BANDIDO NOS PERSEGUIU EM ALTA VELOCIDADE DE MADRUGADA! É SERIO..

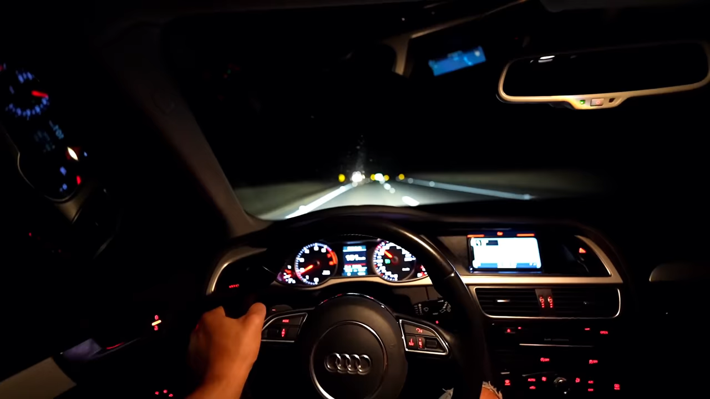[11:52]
Meu Deus, o Zezinho quer fazer uma ultrapassagem. Não, quer não. Eu preciso fazer uma ultrapassagem. Faixa pontilhada. Esperar a curvinha passar. Não vou fazer agora porque... Tem uma curvinha aqui. Tá falando que eu posso ultrapassar, mas eu não confio, eu não ultrapasso.
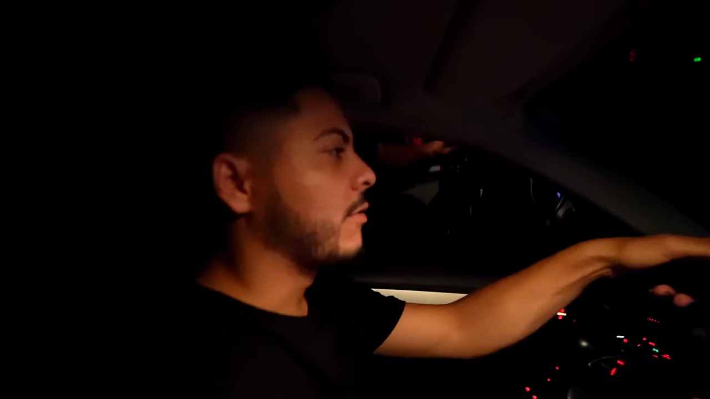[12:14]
Quando ela tá pontilhada do lado de cá, aí você pode ultrapassar. Quando ela tá pontilhada do lado de lá, é o cara de lá que pode ultrapassar. Quando ela não tem pontilhada, ela tá daquele jeito ali, ó.
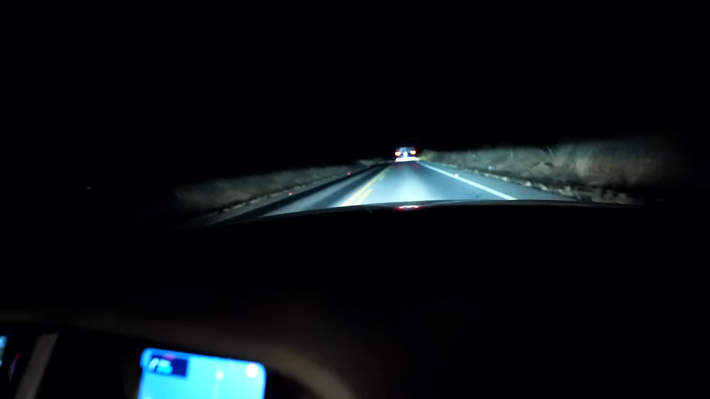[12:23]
Agora pode. É, agora eu posso. Ó, você vê se tem espaço. Ai, meu Jesus. Soca o pé. Vê, dá sinalzinho e bate embora.
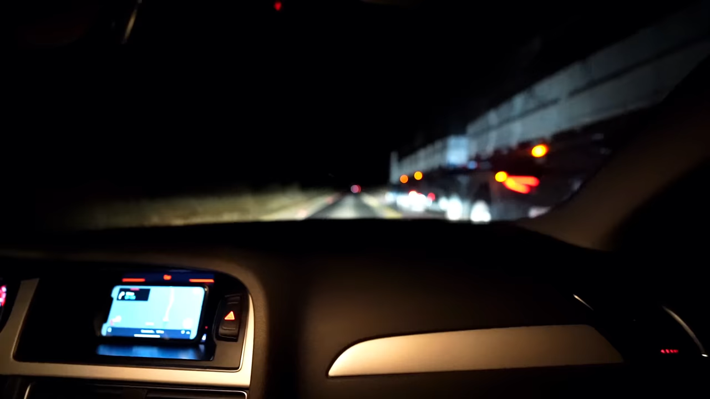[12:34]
Tem que segurar muito, pô, porque aqui tem aquelas costelinhas assim, ó, na pista. É.
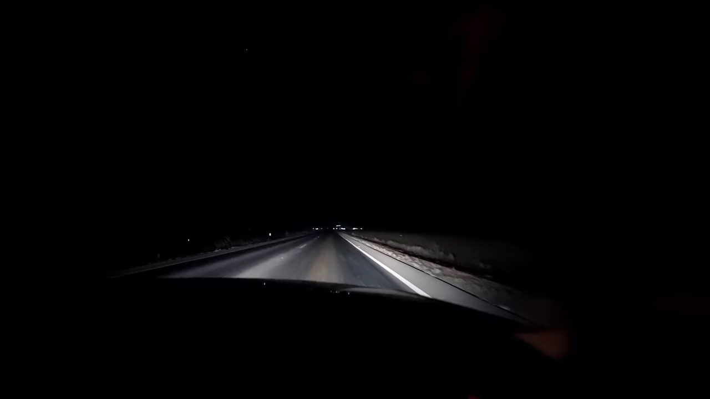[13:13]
Mano, aqui parece filme de terror. Não tem nada, não tem iluminação, não tem nada. Além disso tudo, não tem sinal de celular. Que legal, hein?
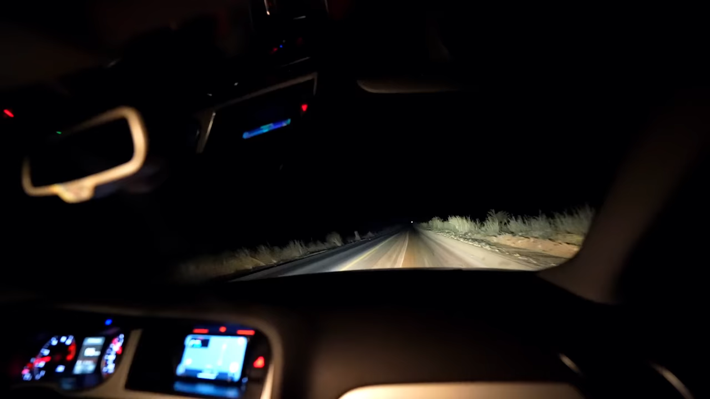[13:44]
Não, e se o carro quebrar aqui, você vai ligar pra quem? Ou, já teve 2 carros quebrados ali atrás, tu viu? Dois carros bom, mas o nosso é bombão. É bombão.
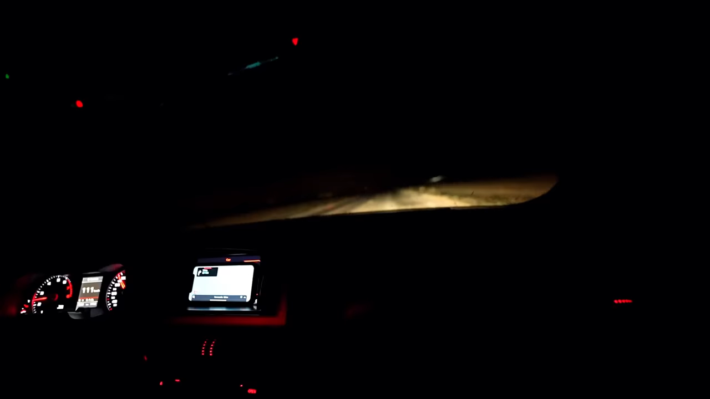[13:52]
Moleque, que situação esquisita. Nós acabamos de sair de uma neblina muito forte. Tem um cara que tá vindo atrás de nós, dando 2 altos o tempo todo e colando.